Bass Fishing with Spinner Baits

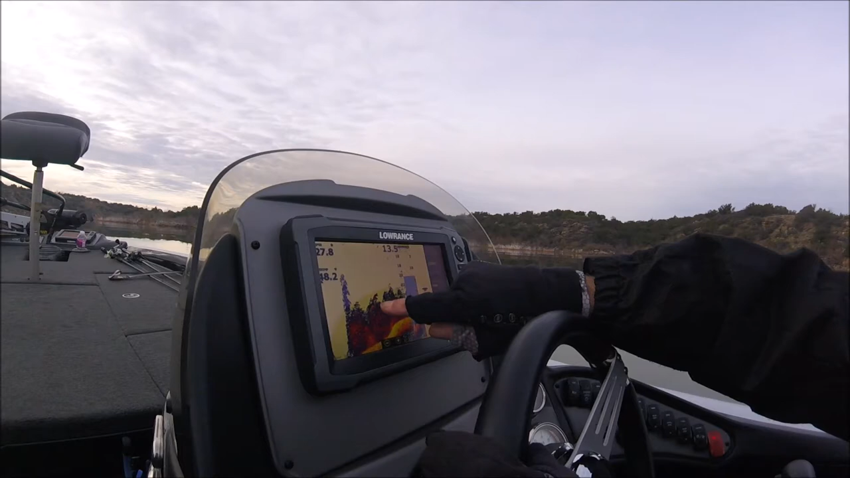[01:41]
See? That's a big fish in there. Huh. That's a fish. Here comes a big wad. That's a big tree. You can see them hanging on the outside, so, yeah.